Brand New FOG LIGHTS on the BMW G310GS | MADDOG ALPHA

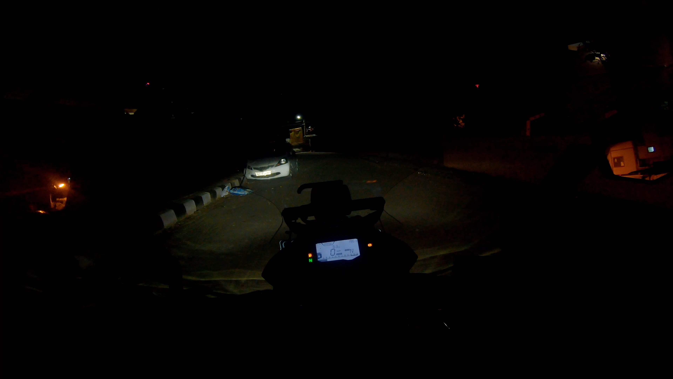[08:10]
These are the... Low beam lights. And... This is the high beam. And this is the alphas. You see. So bright. Just look at the brightness.
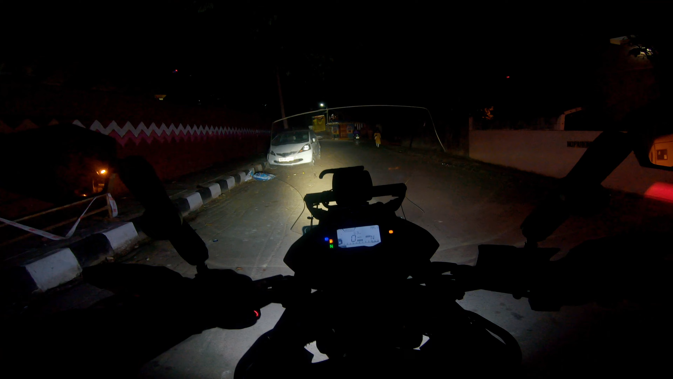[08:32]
I mean... It's super bright.
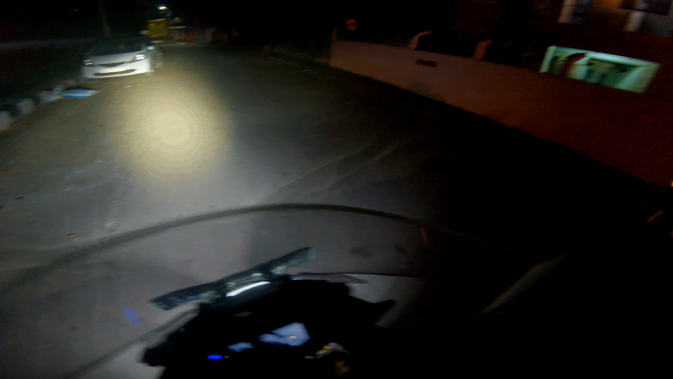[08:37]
Just have a look at this yard.
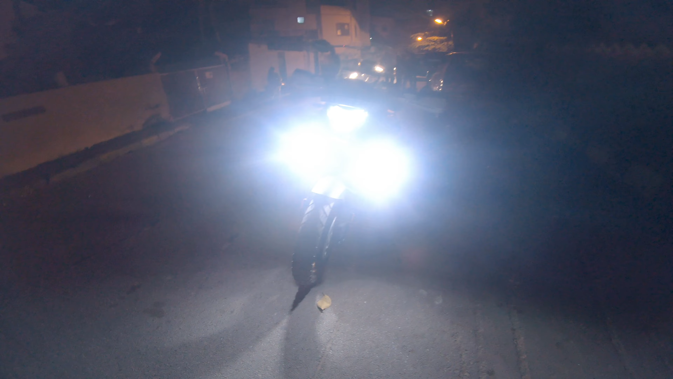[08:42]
So powerful.
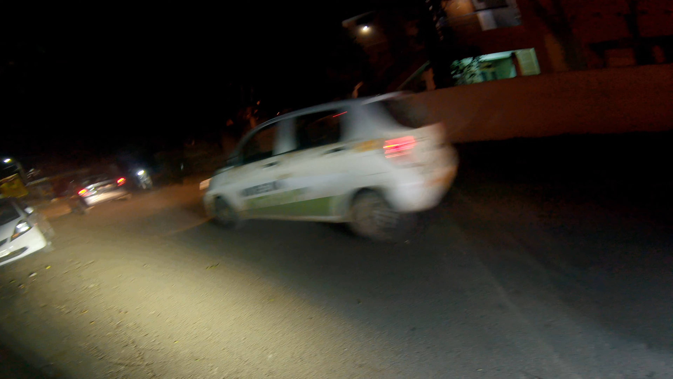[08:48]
Throw is actually lit up.
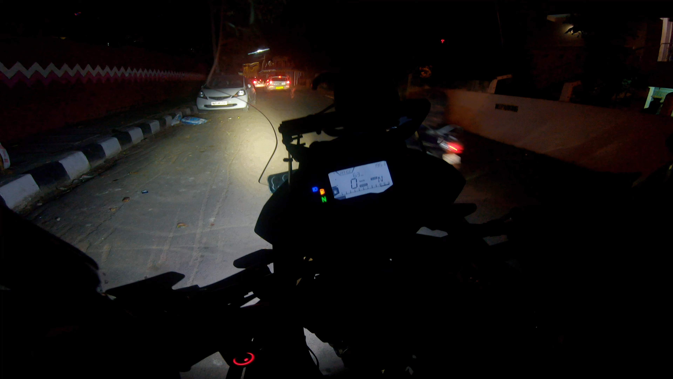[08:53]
So let me do that again. Low beam. High beam.